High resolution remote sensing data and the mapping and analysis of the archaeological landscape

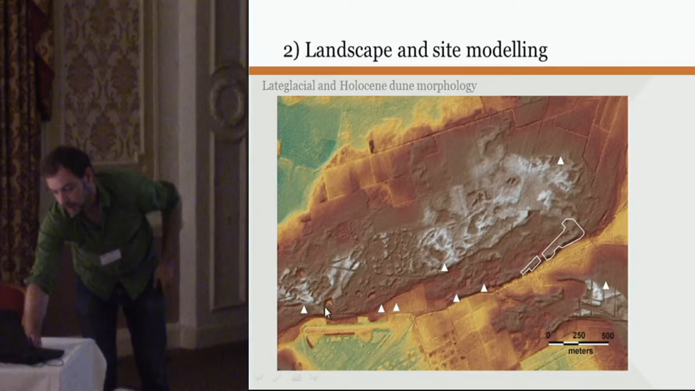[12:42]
also in the Campine area. Where you can see here is the Lake Glacial Dune morphology very clearly popping up. The rest is more recent dune morphology. And we can see a very nice relation with the known archaeological sites and the new
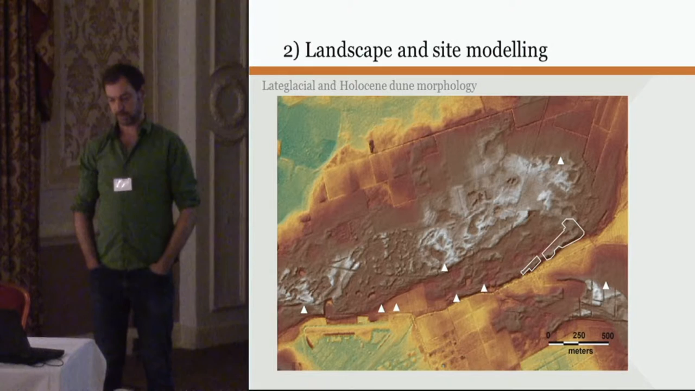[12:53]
surveys with that late glacial ridge morphology. This is a project from 2004, and it was one of the first projects which we used, the DTM data,
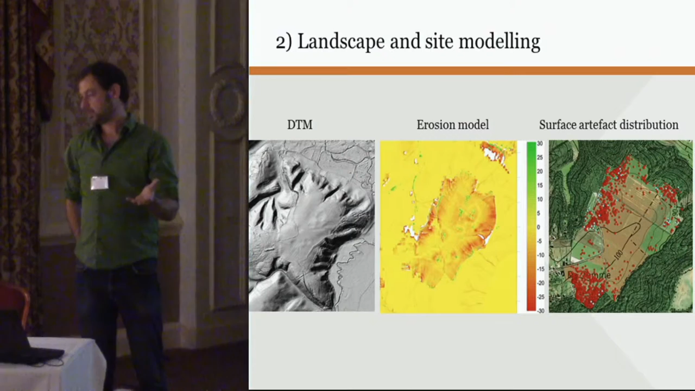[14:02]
gave us a very good impression of the relationship between those two, but also the current threat from agriculture to this particular monument, which is now a scheduled archaeological monument on the entire plateau. Another example, also from 2008, was the monitoring or the evaluation of the preservation condition and erosion rates of the Roman aqueduct artwork of Tongeren.
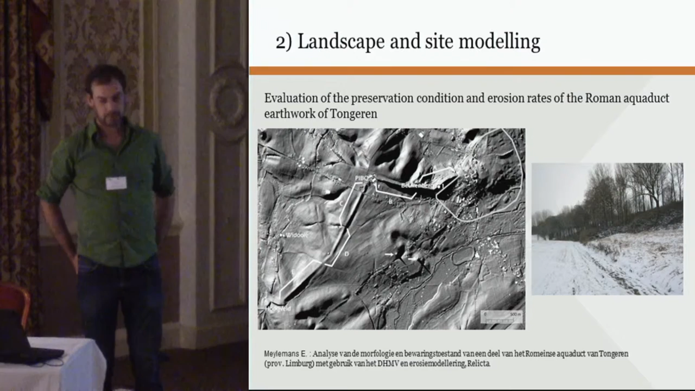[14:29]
This is the Roman site of the Roman town of Tongeren, which you probably heard or know of.